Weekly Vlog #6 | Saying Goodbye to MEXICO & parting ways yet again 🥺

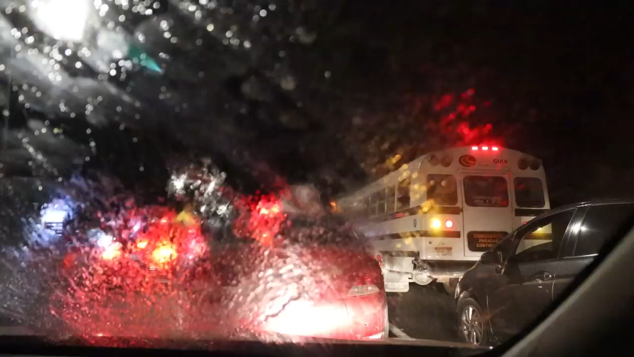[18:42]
I just need to clean our windshield because, oh my gosh, look at all those